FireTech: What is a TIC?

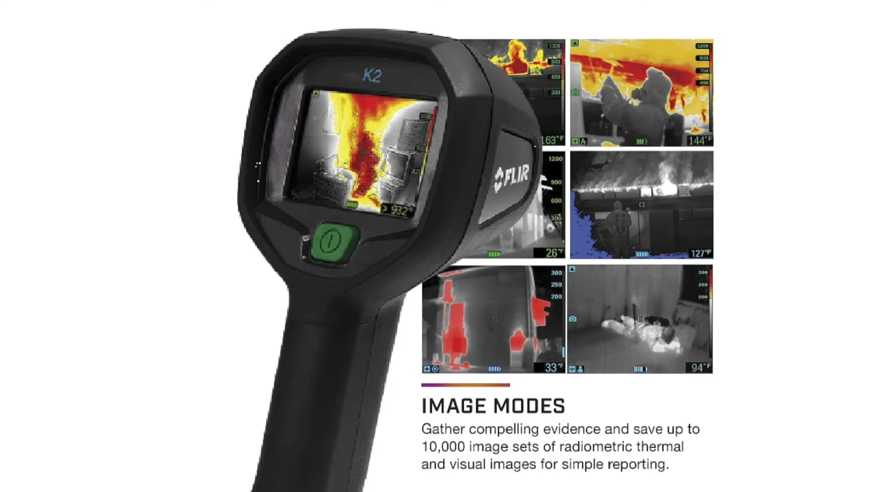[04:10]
And then it will then process that infrared information and then translate that color in that spectrum to a color pattern on the screen. Whites being the colder temperatures all the way up through and include dark red, which would be temperatures above 1,000 degrees Fahrenheit. The advantages of this is that we'll be able to see through things that we would not have been able to do with the naked eye,